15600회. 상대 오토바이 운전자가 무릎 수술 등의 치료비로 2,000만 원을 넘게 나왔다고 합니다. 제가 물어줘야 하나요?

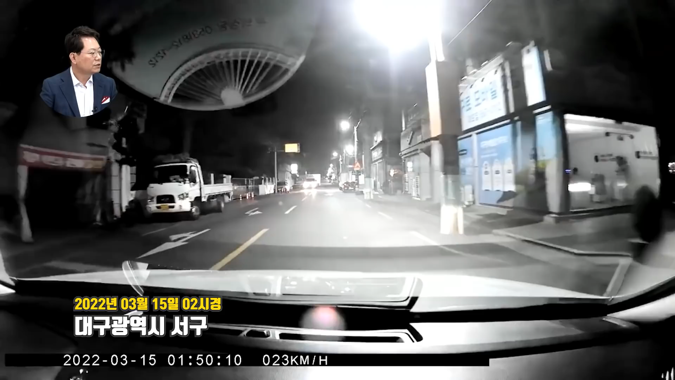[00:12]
새벽 1시 50분인가요? 어린이 보호구역 천천히 가죠? 속도 안 빠릅니다. 그런데 이런 오토바이가.
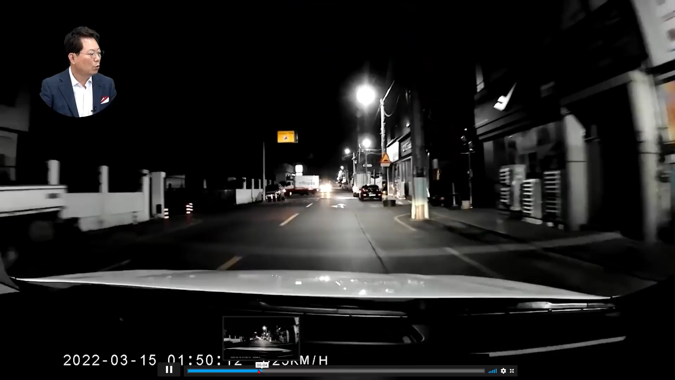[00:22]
아, 오토바이가. 블박차 속도 나오잖아요, 여기에. 30, 30보다 안 빨라요. 그래서 27, 29, 31. 조금 빨라졌다, 30!
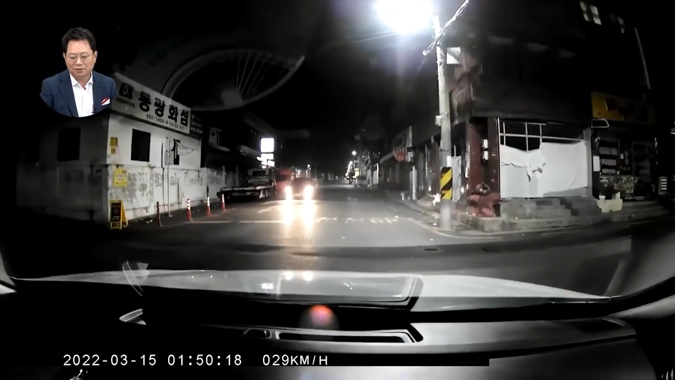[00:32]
에이커... 이 정도는 이거 어린이 보호구역에서 새벽 1시 50분에. 새벽 2시경에. 이 정도면 착실한 거죠. 그런데 오토바이가 어떻게 튀어나와요? 오토바이가...